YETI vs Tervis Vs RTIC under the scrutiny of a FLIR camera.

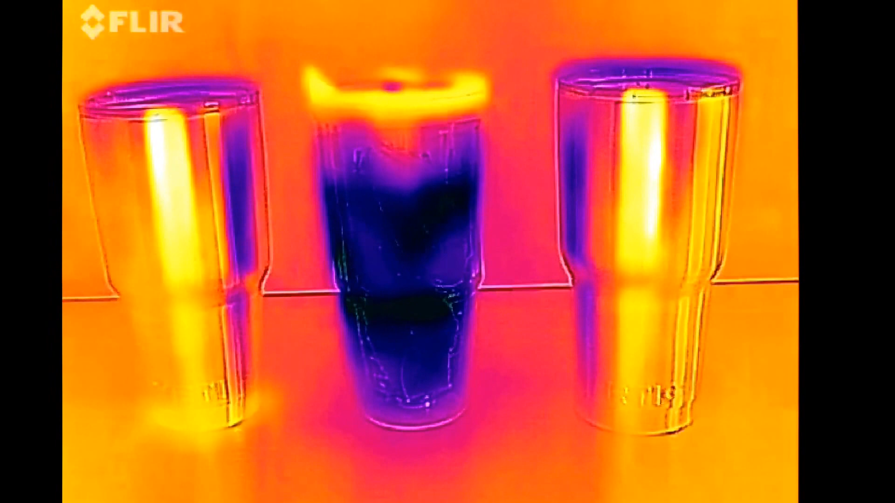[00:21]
30 ounce tumbler on the right hand side and with the floor camera what you're seeing is where it's really dark that's cold where it's orange or kind of has an orange color to it that's the ambient temperature of the air so you can tell the top of the Tervis where it's not really coming in contact with the ice it's still staying pretty much ambient and you can see that on both the Arctic and the Yeti the tops are gonna
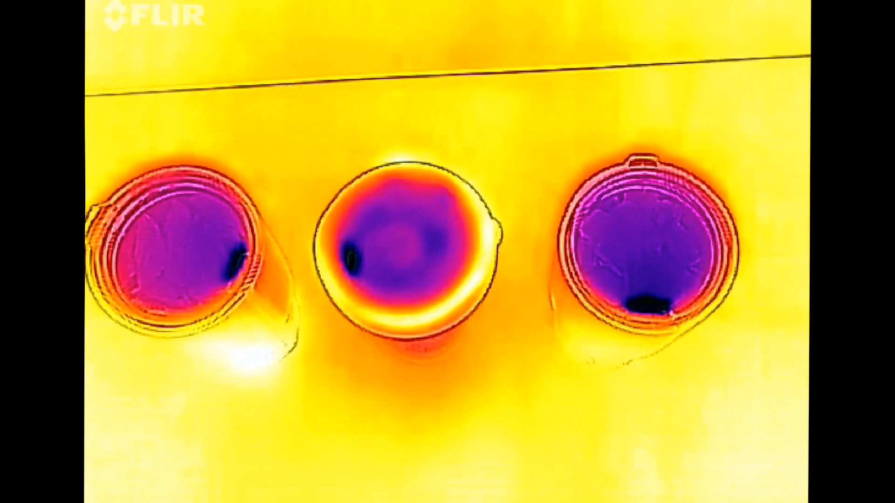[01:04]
be fairly similar as far as their ability to hold the cold in looks like possibly no
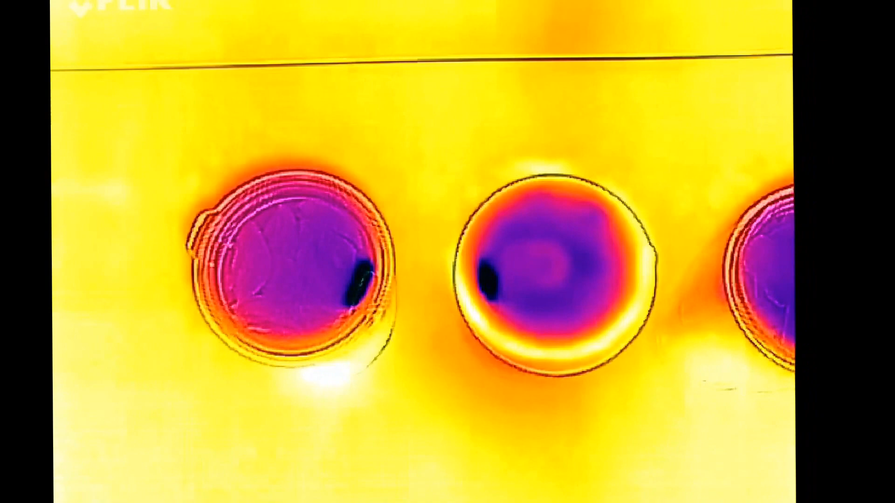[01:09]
I'm gonna say maybe maybe
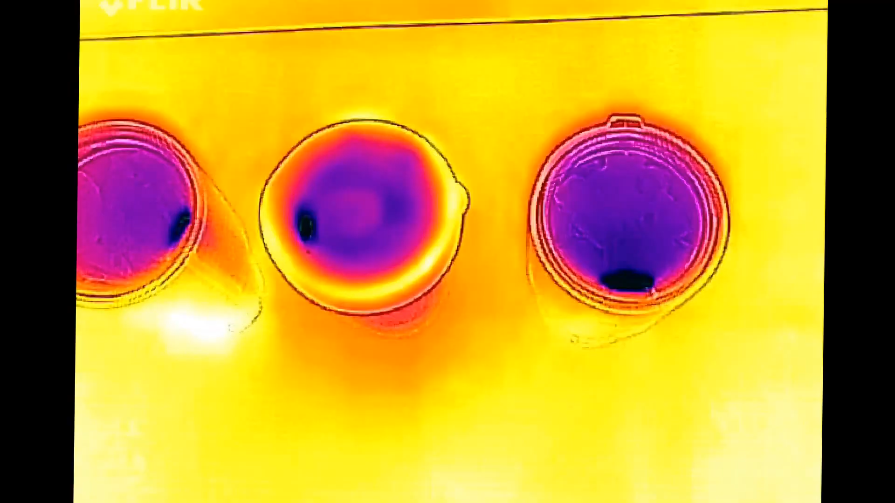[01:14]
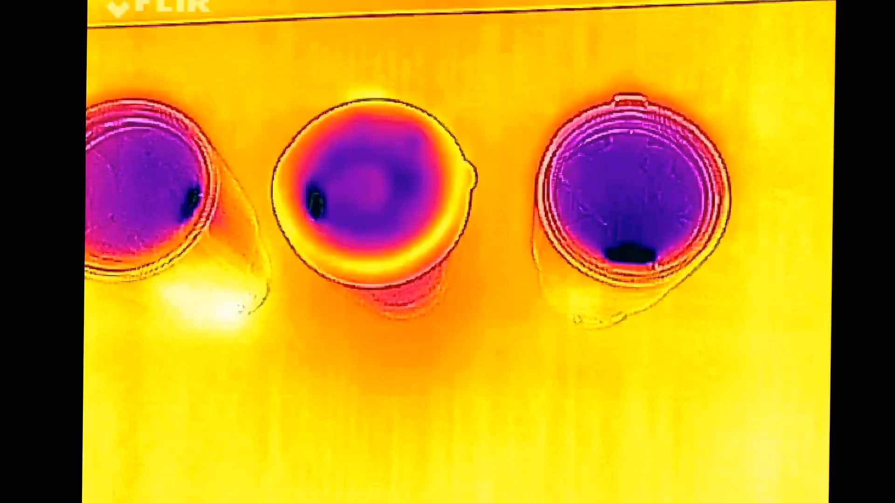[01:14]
just a little bit more cold is coming through on the Arctic that difference could be accounted for
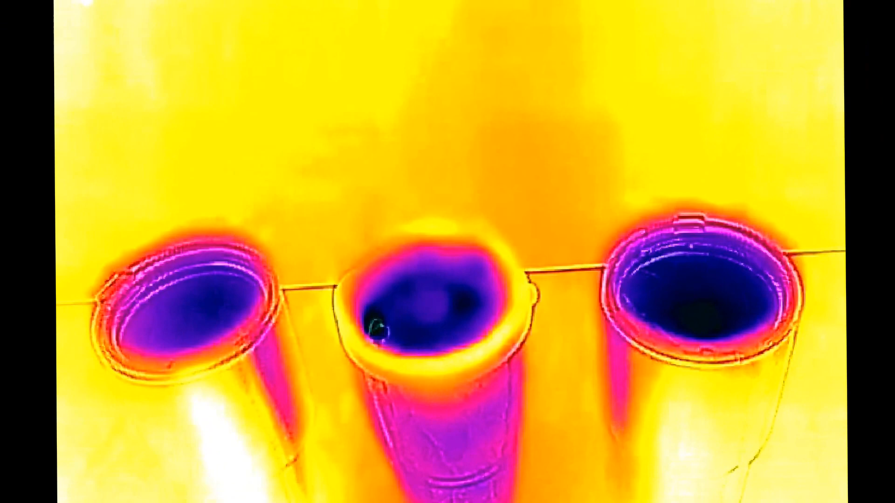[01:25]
by the fact that I may have loaded that one first I'm not sure but
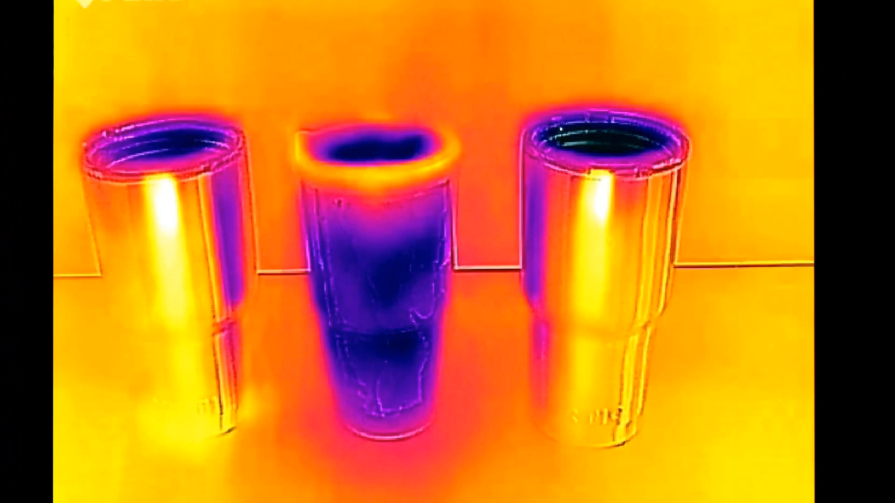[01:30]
they were all loaded within about a two to three minute period so this
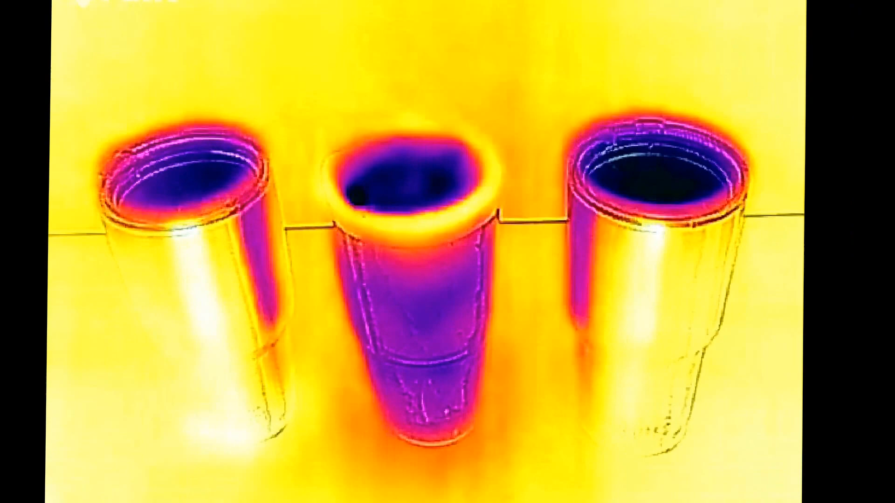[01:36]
has been all three of these were filled about
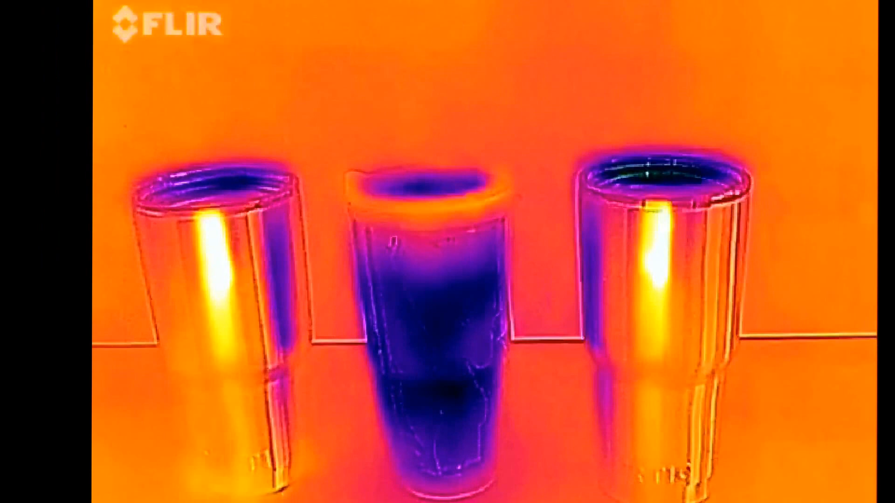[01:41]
ten minutes ago so we're gonna come back in a little while and see how the cold radiates out of the Arctic and the Yeti versus the Tervis which obviously is even though it may prevent sweating it's certainly not holding cold by anywhere near the same level okay we're an hour in and
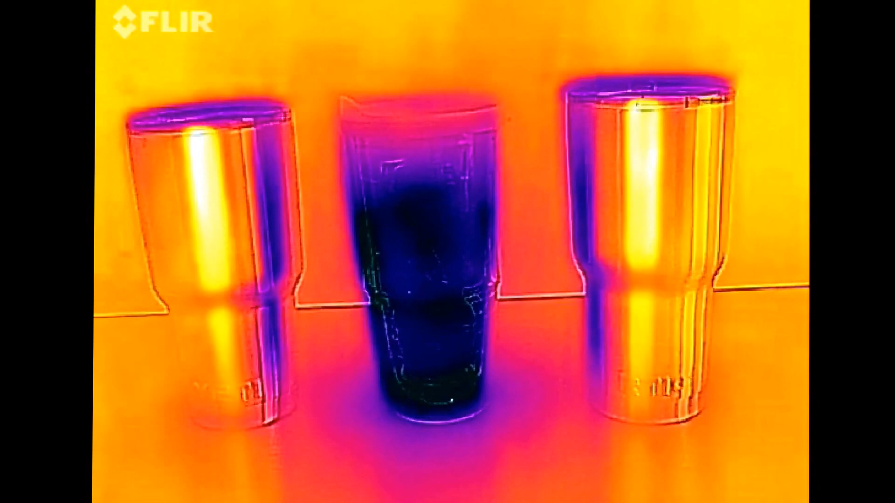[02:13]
still looks like the Yeti and Arctic are holding steady
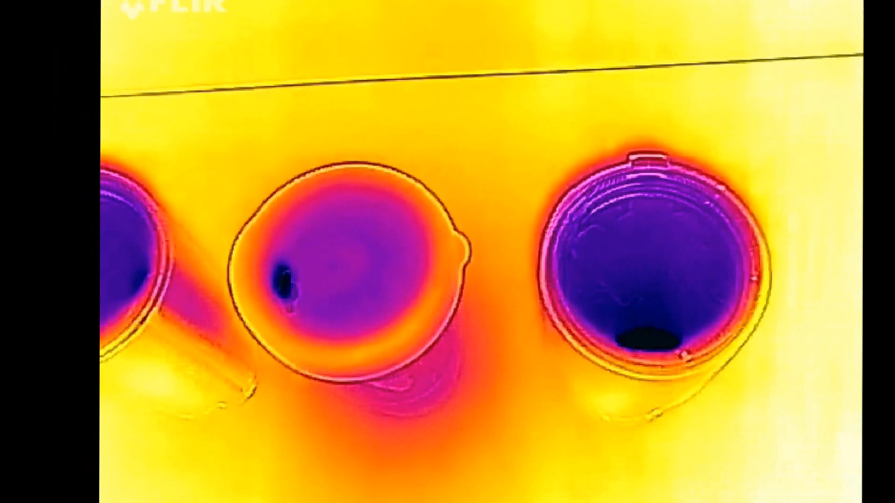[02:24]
even though they're releasing a little bit of cold from the top it's still
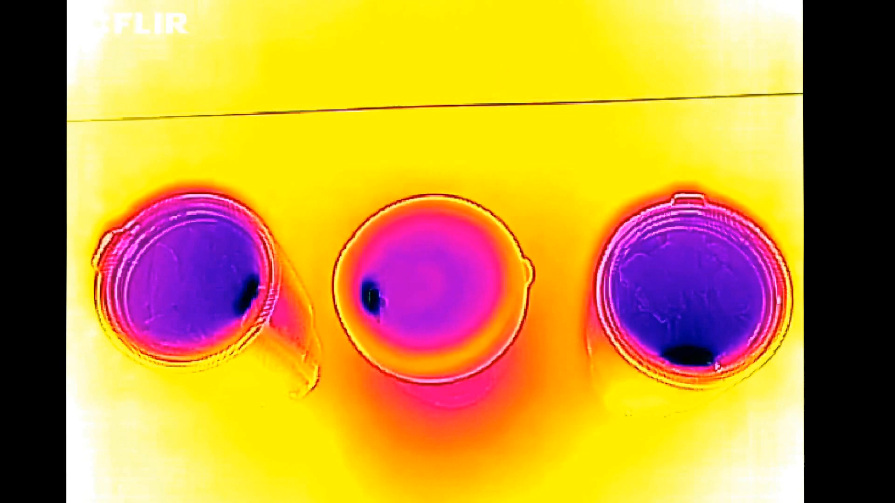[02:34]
much much much better insulation than the Tervis
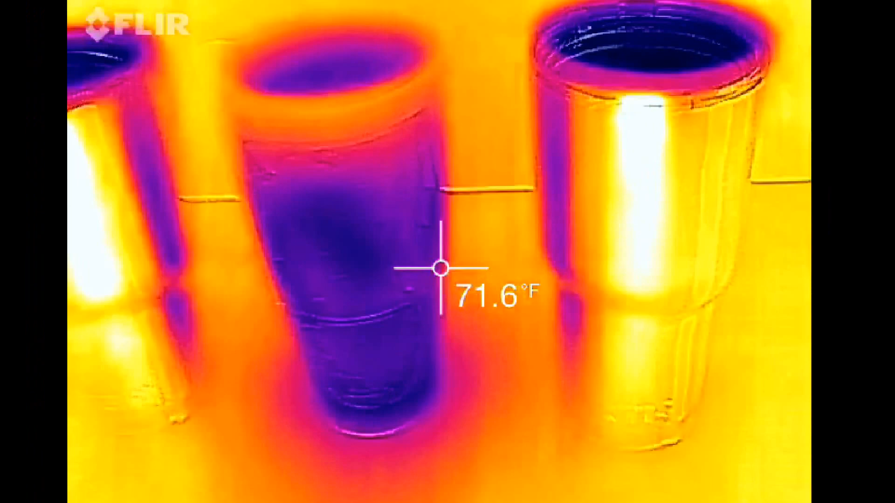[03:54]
On screen: spot 71.6°F
It seems like the Tervis cap is actually holding the cold in better,
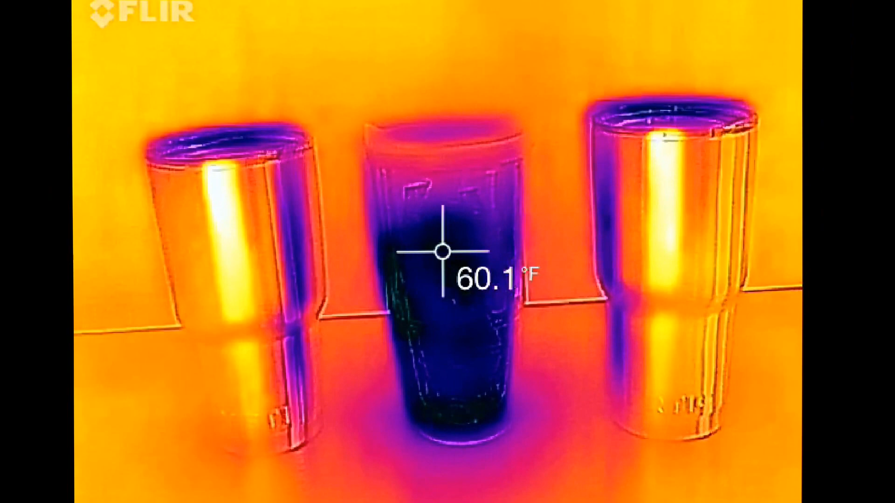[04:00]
On screen: spot 60.1°F
but that may be a result of the fact that all of the cold is being directed through the lids on the Arctic and Yeti cups versus cold coming out on the sides on the Tervis cup.
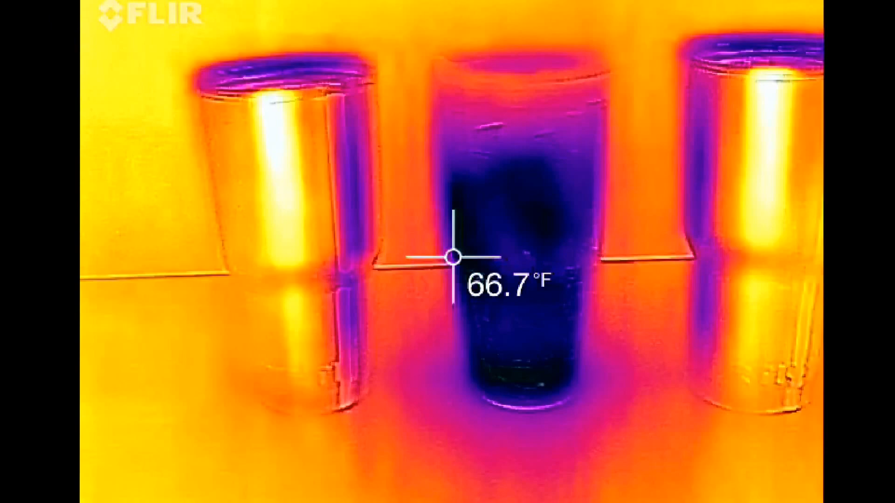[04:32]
On screen: spot 66.7°F
So, 78 degrees, 64, 78, pretty interesting.
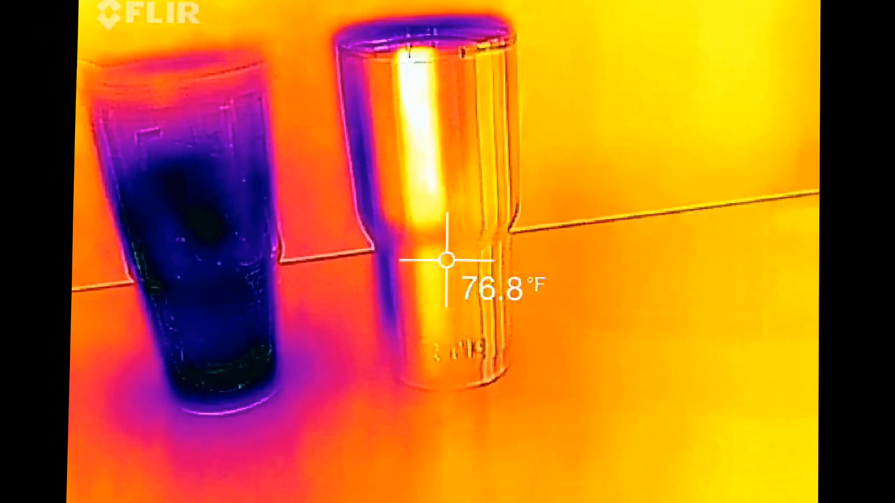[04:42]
On screen: spot 76.8°F
All right, we're three hours in, both the Arctic and the Yeti
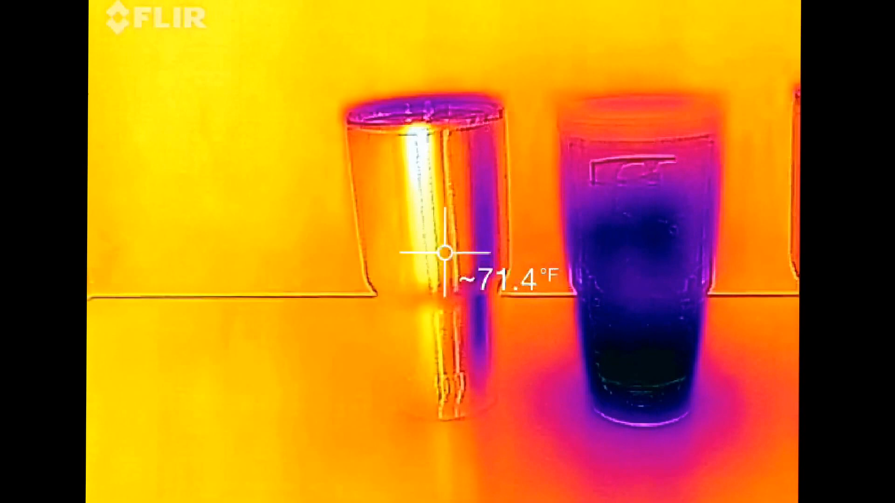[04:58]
On screen: spot 71.4°F
seem to be holding strong.
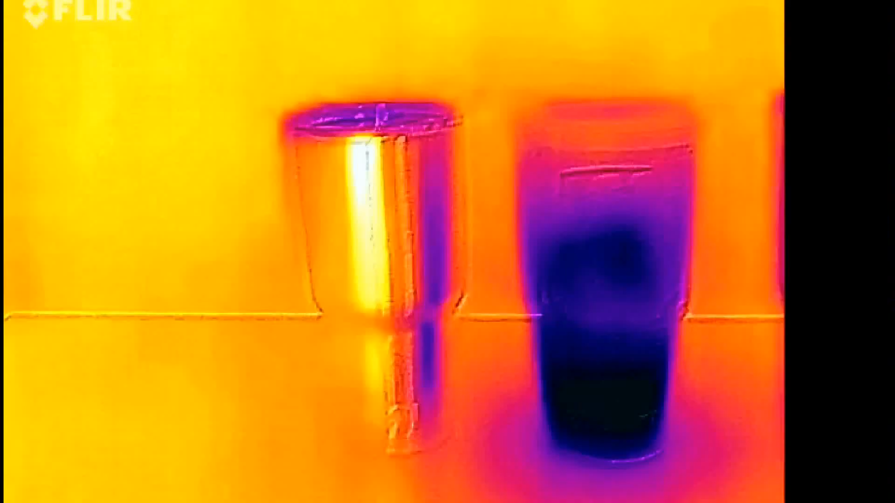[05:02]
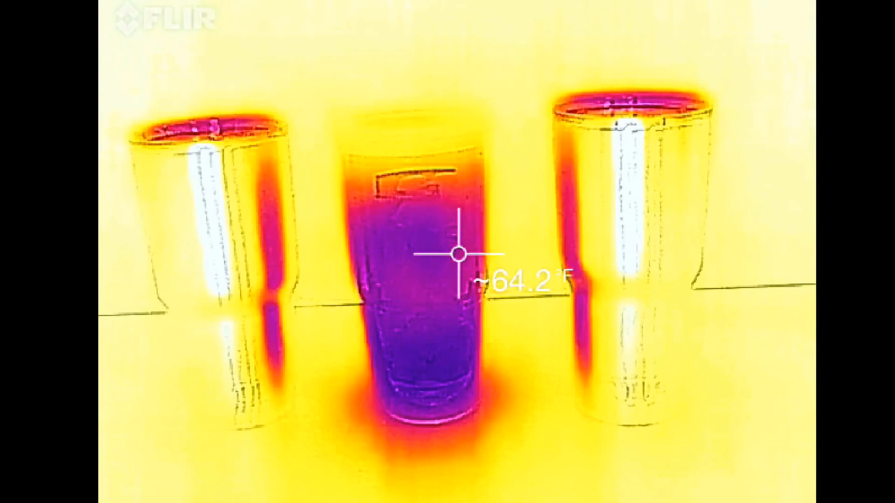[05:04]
On screen: spot 64.2°F
The temperature's down a little bit from earlier, and I would attribute that more to the fact that it's now 7 o'clock at night, the sun's not coming in the window.
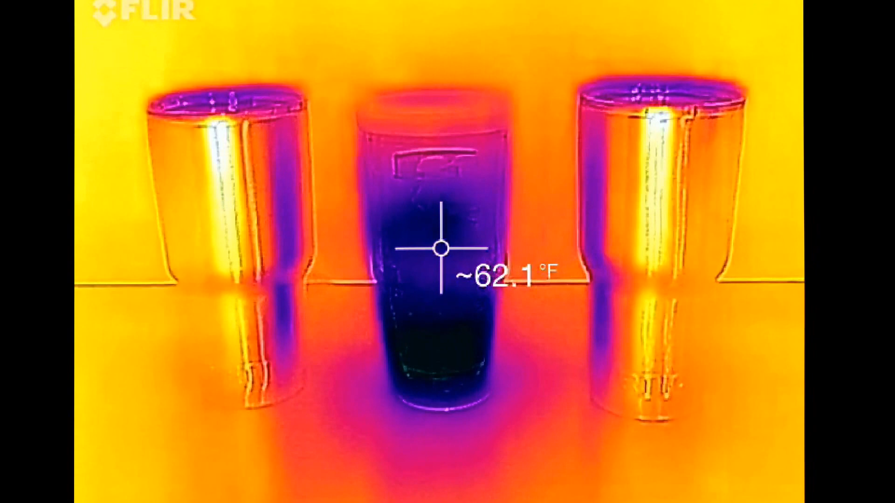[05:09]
On screen: spot 62.1°F
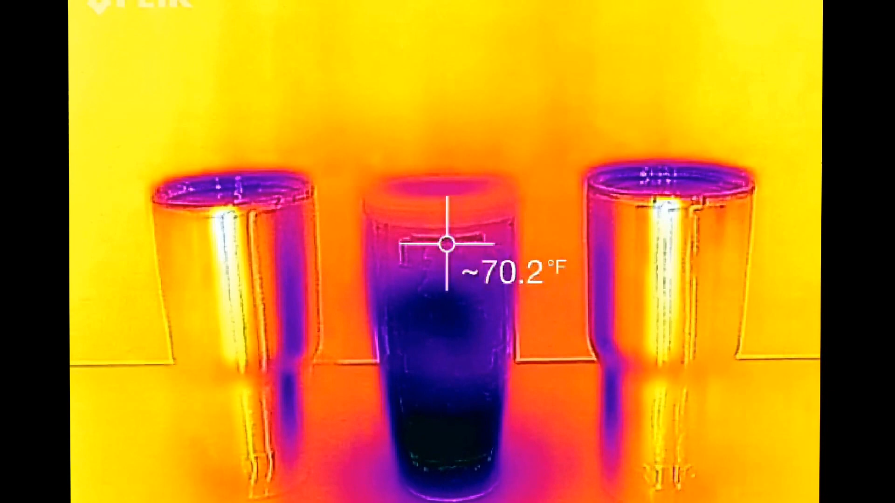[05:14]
On screen: spot 70.2°F
You can see here the Tervis is still putting out a lot of,
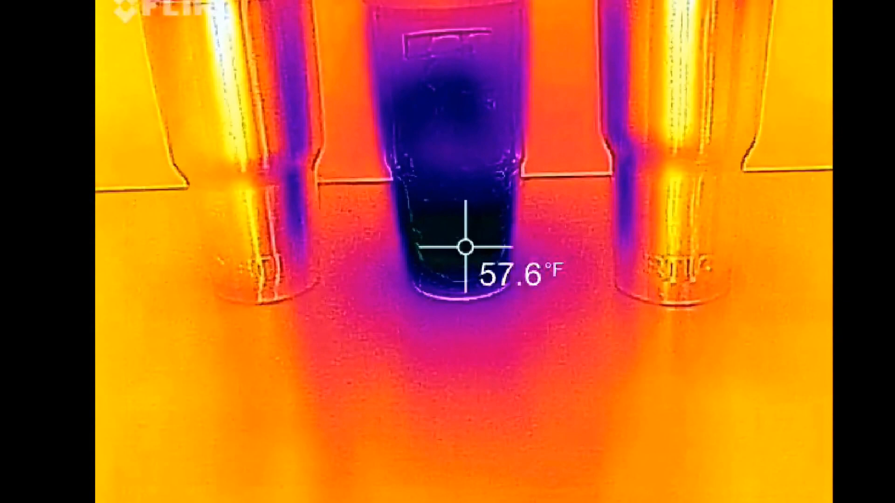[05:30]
On screen: spot 57.6°F
or allowing a lot of cold to escape.